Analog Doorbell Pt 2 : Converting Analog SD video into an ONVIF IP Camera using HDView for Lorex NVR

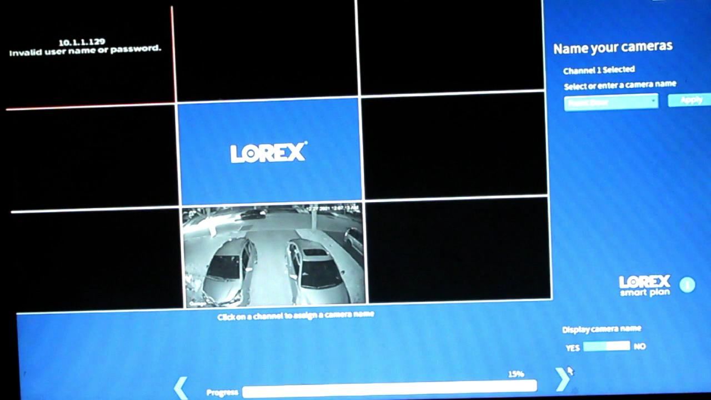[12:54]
Okay. Click on channel to assign a camera name. Alright. So this one here is going to be called garage.
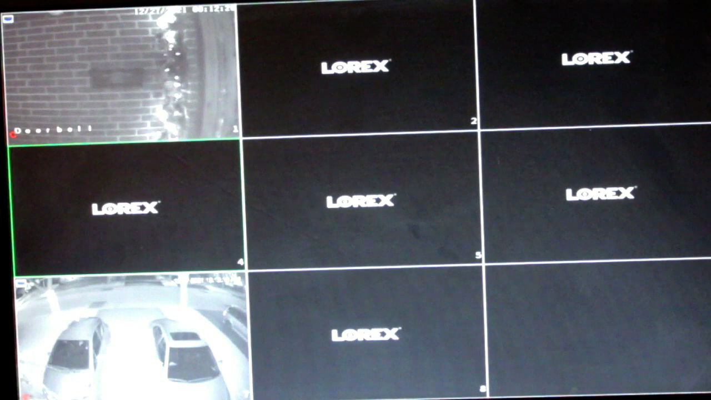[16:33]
So now we have the SD camera, uh, analog camera plugged in here. And we've got our 4K, uh, Lorik's camera plugged in here. And that's, uh, as easy as it is to set this thing up. Okay. So here we have our Lorik's cloud home application. Uh, as you can see we've got our two video streams working.